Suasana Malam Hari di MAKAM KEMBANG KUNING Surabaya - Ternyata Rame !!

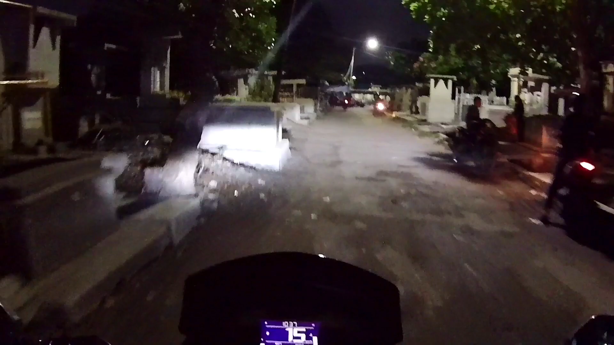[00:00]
Oh ternyata sekarang dolinya pindah di sebelah sini teman-teman Nah ini ada banyak ini Di tawar-tawari saya Halo Assalamualaikum warahmatullahi wabarakatuh Kembali lagi di channel Rodak Berputar Selamat malam teman-teman Ini saya tadi habis dari dolin Habis keliling-keliling berusukan di Gangdoli Sama di pasar jarak,
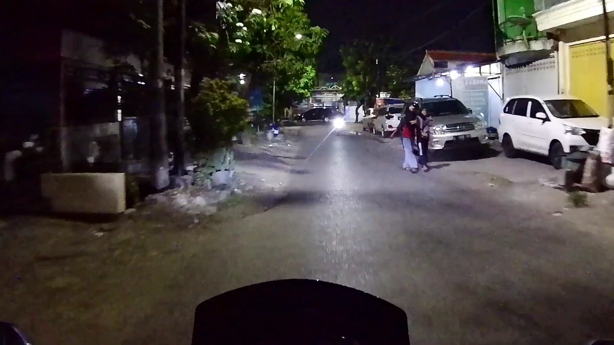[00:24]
daerah pasar jarak teman-teman ya Nah ini saya akan meneruskan perjuangan saya malam hari Ini berusukan di
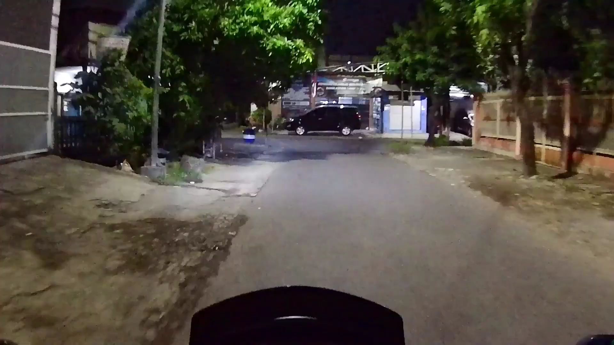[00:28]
Makam Kembang Kuning Karena saya itu
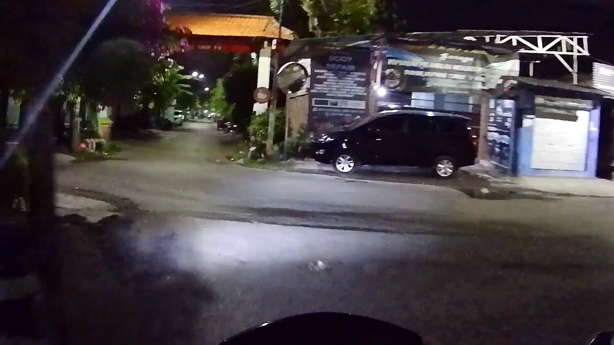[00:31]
masih penasaran teman-teman Kalau
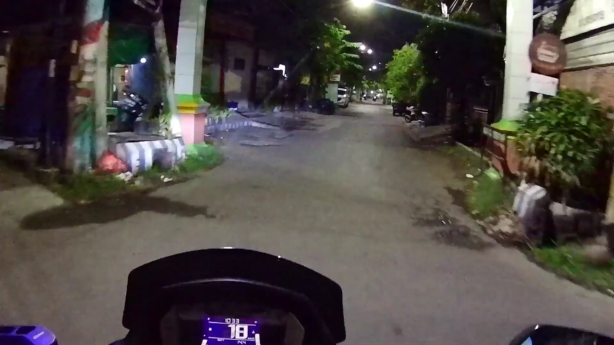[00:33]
di Kembang Kuning itu yang dari Bunteran itu Kalau ini kan saya dari arah Doku Kupang ya Bukan dari bawah Kalau dari bawah itu dari Jalan Di Porogoro Ini saya dari Doku Kupang Nanti di Bunteran itu saya bakalan belok ke kanan Yang tembusannya ke kampung Nah katanya orang-orang di kanan itu yang rame teman-teman Gak tau rame apa Rame orang nongkrong atau rame yang transaksi kita gak tau Jadi nanti kita pantau Jadi gimana kondisinya Ini ada bapak polisi Itu benar ada bapak polisi keliling disini Survei kayaknya ya
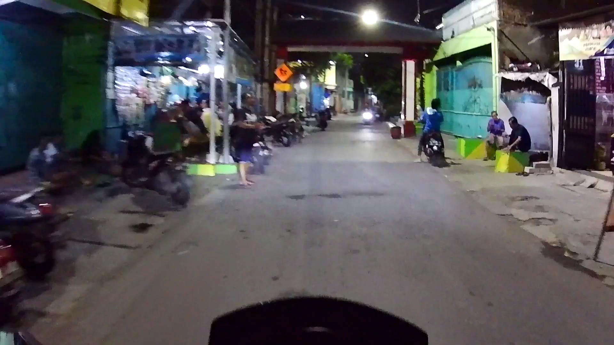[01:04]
Nah ini kita berada di daerah Pakis Sidokumpul teman-teman ya
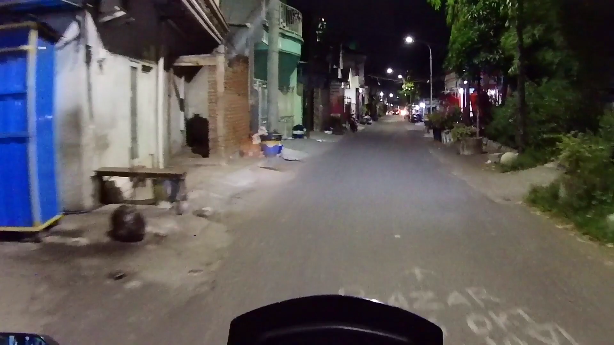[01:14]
Nah ini di depan ada masjid Itu tembusannya ke arah Gangdoli tadi Atau ke Gangjamret Di video sebelumnya sudah pernah saya jelaskan Untuk teman-teman yang ingin nonton video Belusukan saya di Gangdoli
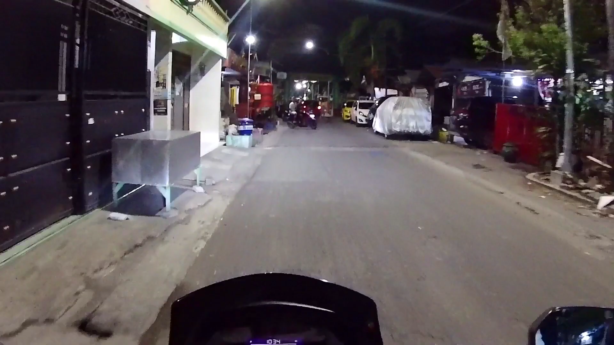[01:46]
Rame jalannya kecil Nah ini kita sudah sampai di Makam atau kuburan Kembang Kuning Kuburan apa namanya Kuburan Kristen atau kuburan Cina
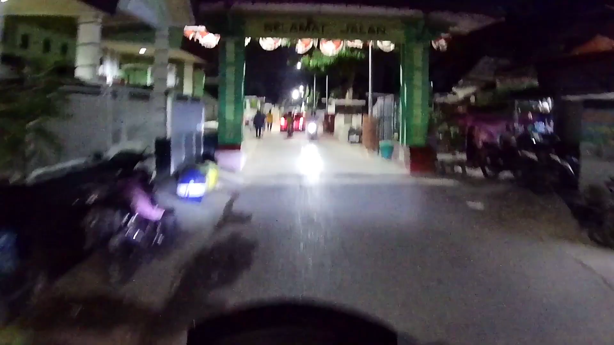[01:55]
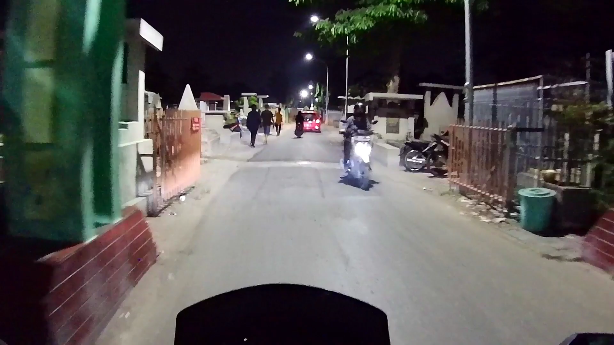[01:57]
Gak tau orang-orang jebutnya kayak gimana Tapi saya taunya ya cuman Makam Kembang Kuning Nah disini juga banyak orang Jalan-jalan Tengah malam ini setengah Setengah sebelas malam teman-teman Nah ini disini kita jalan pelan-pelan ya Banyak motor parkir di sebelah sini
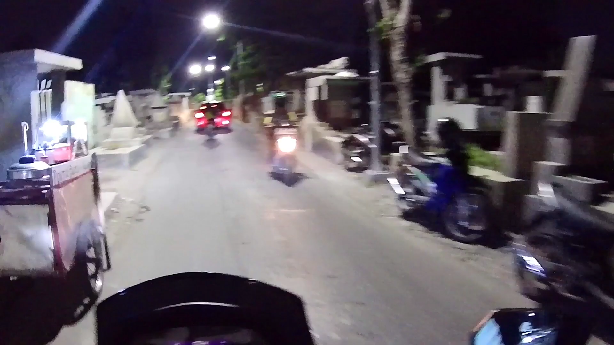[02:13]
Orangnya kemana semua ini Wah di atas ada kambing Kambingnya nongkrong di atas makam
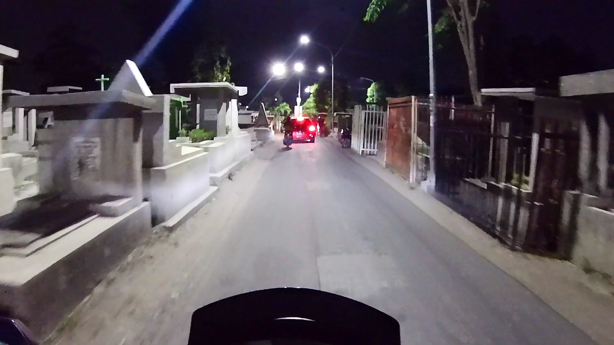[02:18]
Nah disini teman-teman coba Ini kita di depan ada
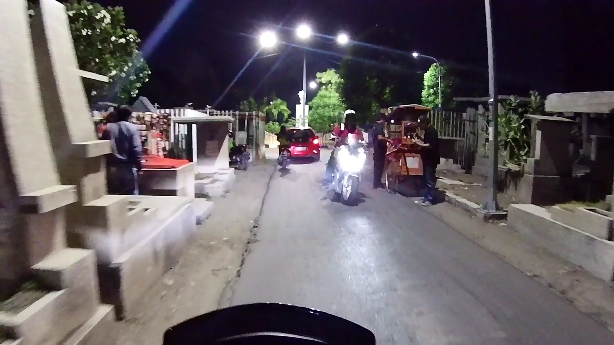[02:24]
punteran ya Yang katanya orang-orang yang rame itu Yang belok ke kanan sana Coba saya tak muter di punteran sini dulu Disitu tak ke kanan sana Nanti pulangnya gak tau Kita mungkin lewat depan sini Tuh itu ada pol pipi kayaknya ya
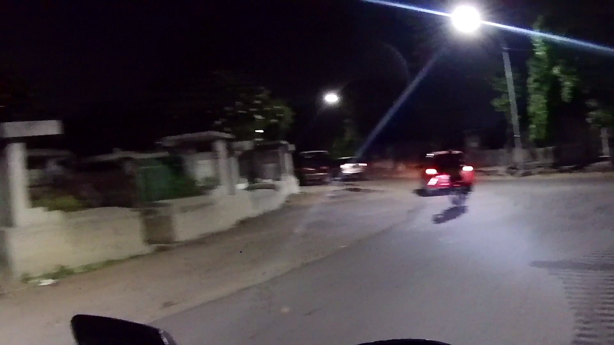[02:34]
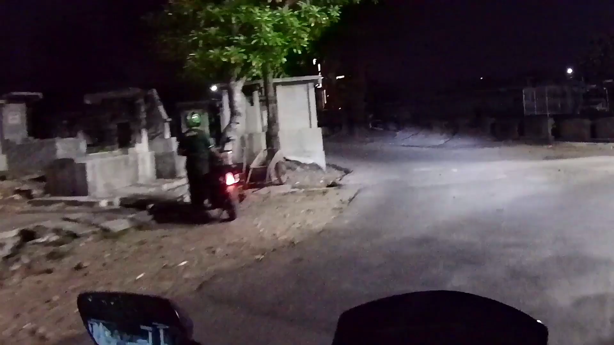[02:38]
Atau ke sana gak tau nanti Ini tembusannya
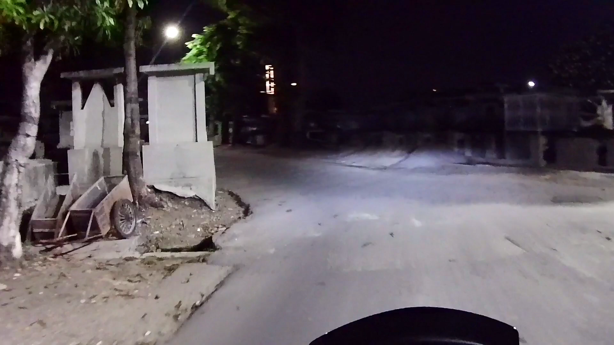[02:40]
sebenarnya ke kampung teman-teman ya Ke kampung ke daerah pakis gunung Atau pakis yang nung Loh kok ada yang belok kesana Gak tau tembusannya kemana itu ya Kalau kesana ya Saya gak pernah lewat kalau kesana Wih loh ternyata sana tutup
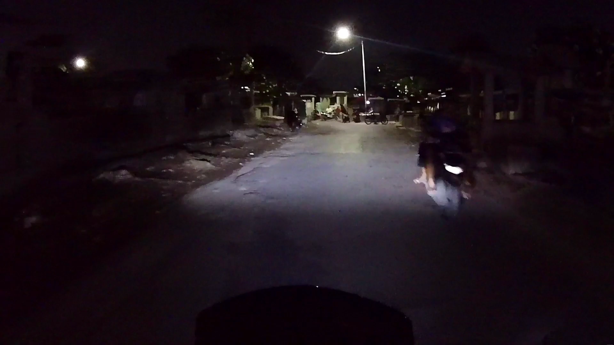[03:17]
Ya ini kita Kesasar Kesasar di tengah makam kembang kuning Kita gak pernah lewat sini soalnya ya
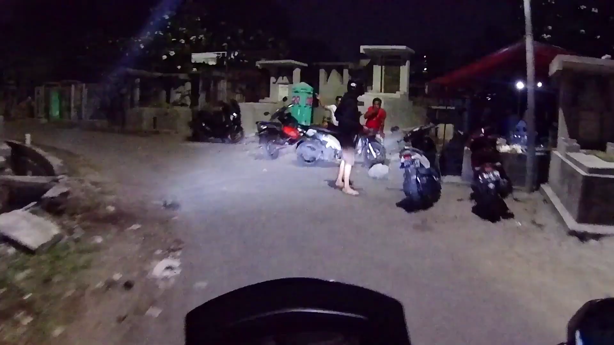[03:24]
Nah sini banyak orang nongkrong-nongkrong Banyak orang jualan makanan dan minuman Nah ini di atas sini Ada mbaknya duduk-duduk Bener teman-teman disini banyak ceweknya Apa Ini saya bersama istri saya teman-teman ya Di belakang istri saya ketawa-ketawa Bener teman-teman ternyata disini Banyak Banyak yang nongkrong Entah itu cewek entah itu cowok Gak tau ya Nanti kita putar balik disini lagi Di depan sana ya Tadi saya Salah masuk ke gang Gang sana gak tau ada jalannya atau enggak
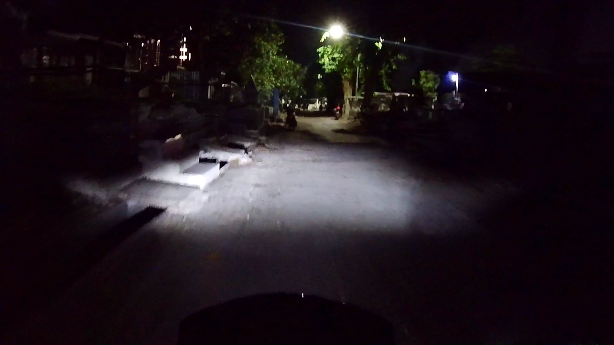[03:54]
Tapi seperti ini nanti kita gak perlu lewat kesana ya Itu panting nanti kita putar balik saja
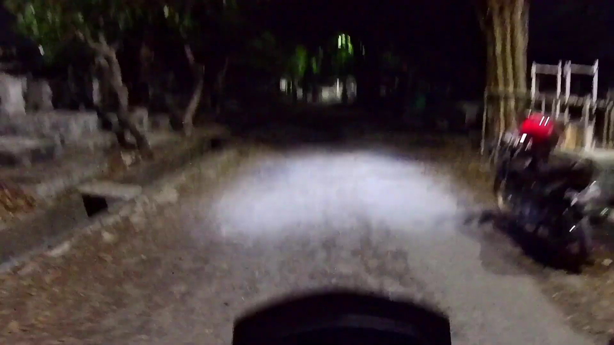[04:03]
Agak ngeri-ngeri juga Disana banyak Penghuni nya Kita putar balik sini aja Kalau terlalu masuk Agak ngeri ya Itu ada Orang-orang rame itu